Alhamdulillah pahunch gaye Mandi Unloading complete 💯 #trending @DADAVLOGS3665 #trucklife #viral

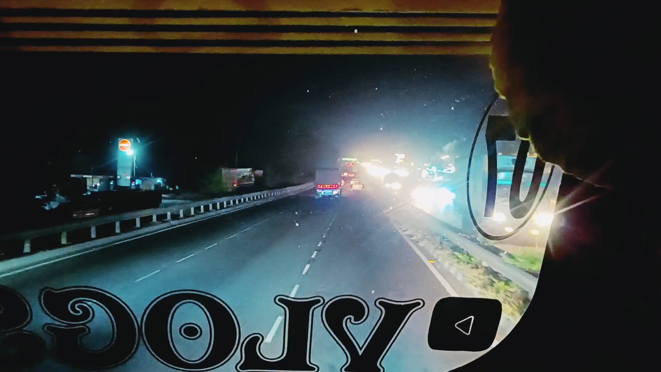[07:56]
तो गाइस ये देख रहे हो यार शीशे का हाल, ये तो बॉबी का हाल है यार, ऐसे करूंगा सुबह यार, अभी टाइम ही नहीं मिला यार, क्या ही बताए।